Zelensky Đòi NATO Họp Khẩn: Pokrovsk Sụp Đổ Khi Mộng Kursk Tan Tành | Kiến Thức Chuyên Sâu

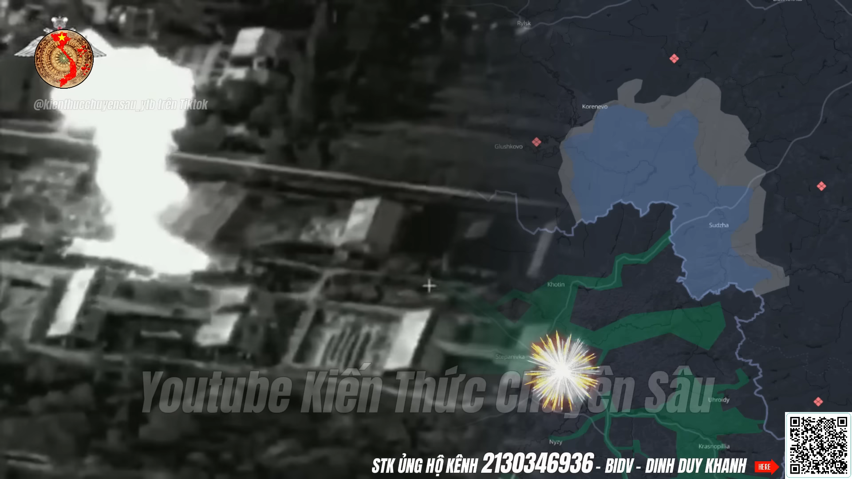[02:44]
phá hủy một bệ phóng hải mạng Đủ đạn dược để bắn 6 lạp đạn Cùng một xe nạp đạn và xe hỗ trợ Ngoài